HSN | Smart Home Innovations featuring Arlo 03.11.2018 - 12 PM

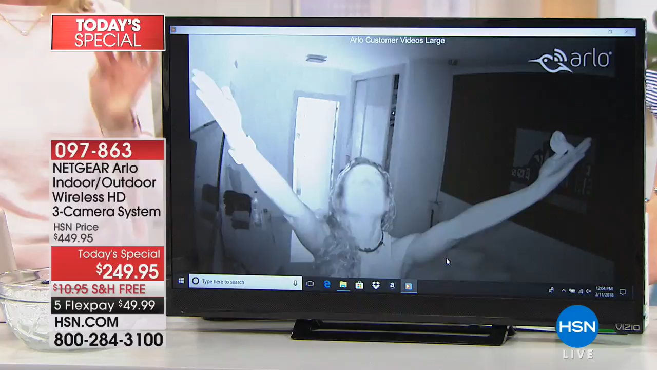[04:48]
All these were caught on Arlo. Wow. And the scary stuff, the cute little things, kids dancing.
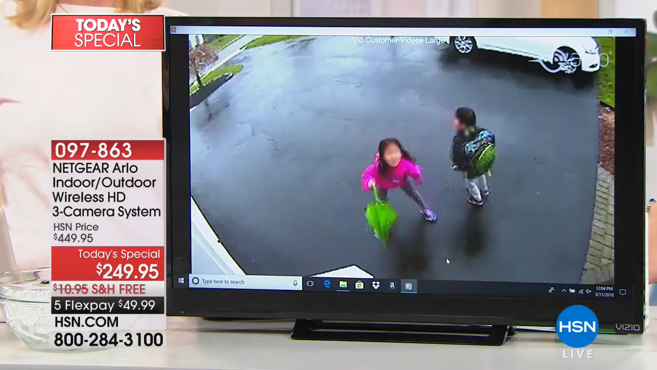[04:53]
And then I want to show you on my computer some of the scarier stuff. That person's, okay, so watch this right here. A lot of things.
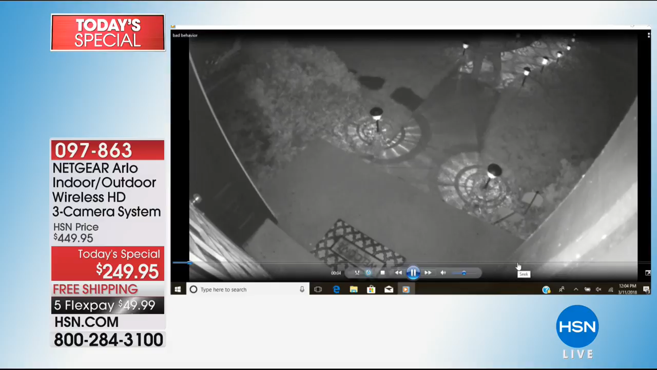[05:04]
And when you look at it in black and white, by the way, Colleen, that's the night vision. Okay. So even at night, if it's pitch black at your house. When it's pitch black, it'll still be able to capture it in high definition. Right. You may not be able to see it, but the camera can capture it. Somebody's stealing the lawn ornaments right there. Wow. Tons of cars being broken into.
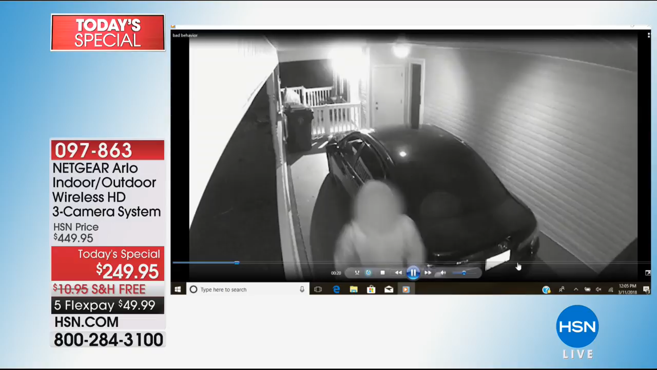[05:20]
So again, if it's pitch black at your house, Arlo can see and Arlo starts recording. This right here was a teenager across the street that did a little hit and run. They got his license plate number.
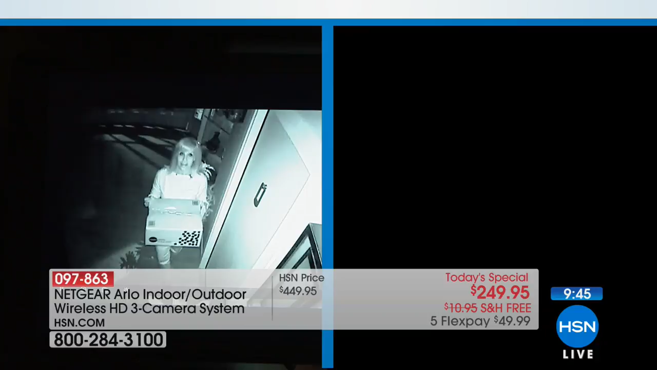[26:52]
Now it's pitch black in here. In fact, we have to tell them, turn the screens off, turn everything off. Night vision kicks in. Can you read the box? I'm not sure because I can't. I mean, we can absolutely see you. We can see the box. The monitor is about 20 feet from me, so I can't really tell if we can read the box or not. The crew could tell me better. Can you guys see? They can read the box. Okay. So here it is. If somebody's casing your property at night, chances are you can't see them. Arlo can see them and Arlo starts recording and it takes
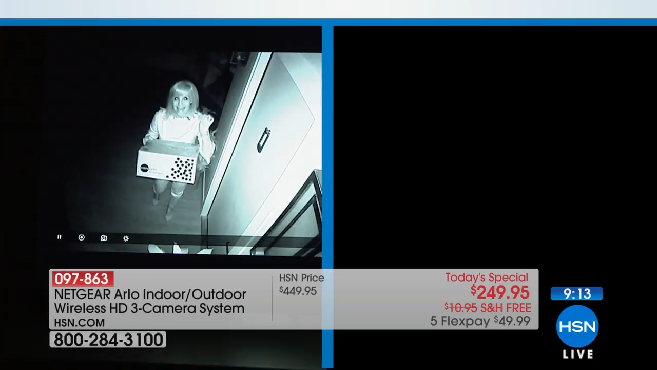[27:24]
those recording clips and it sends it instantly into the app. And that's how you can turn the lights back on so you can see how it just automatically converts. And then people take those video clips and they give them to the police.
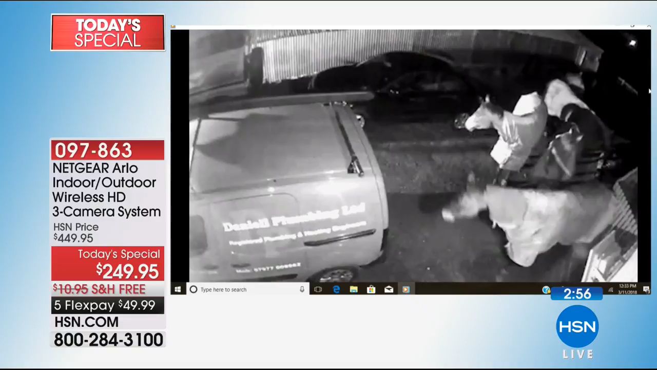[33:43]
The people casing your property. Horses out in the barn. Horses got loose. And it's caught on Arlo. But think if you're out of town and there was a fire, you're going to get a notification and you're going to be able to see what happens.
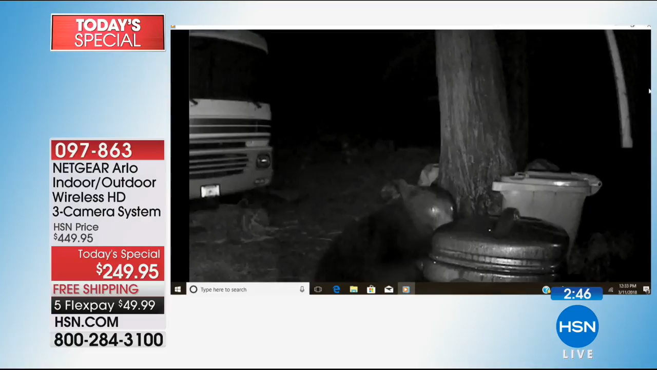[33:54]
Maybe you're in bed and you hear a noise and it's a bear outside rummaging through your trash.
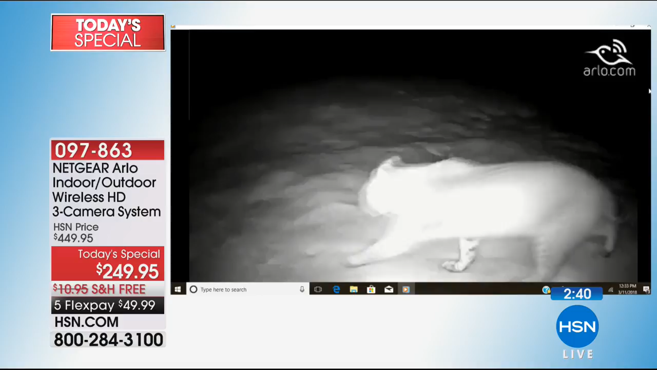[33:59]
Oh, my gosh. Look at that. Yeah. So Arlo catches all this.